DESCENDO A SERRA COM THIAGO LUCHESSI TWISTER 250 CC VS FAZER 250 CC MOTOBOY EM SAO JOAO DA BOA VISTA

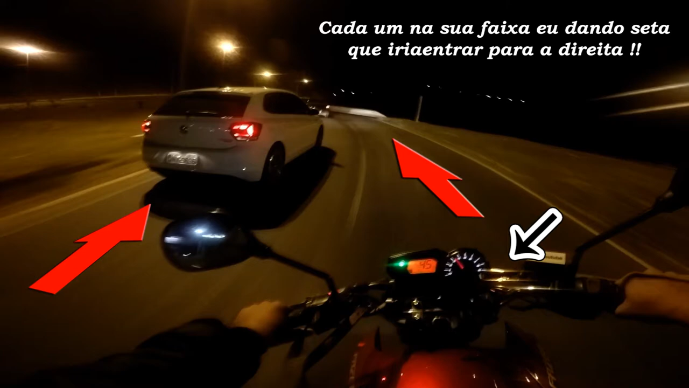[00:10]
Ué, é assim que faz curva?
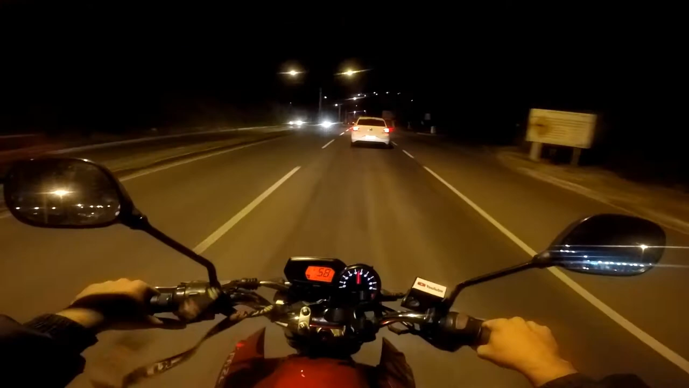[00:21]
Fechando os outros? Tá olhando não?
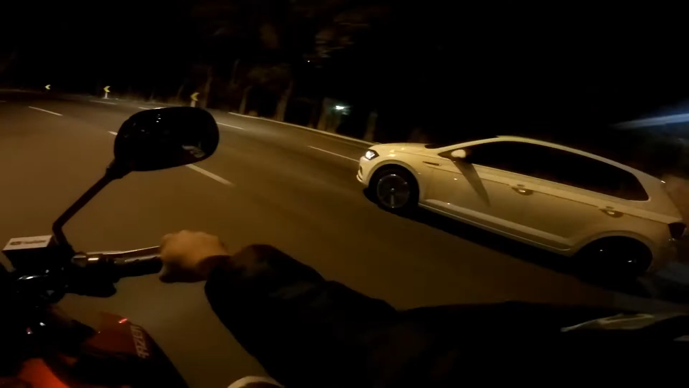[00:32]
Você não tá olhando? Você não viu eu ali? Você não me viu aí do seu lado? Uai, mano.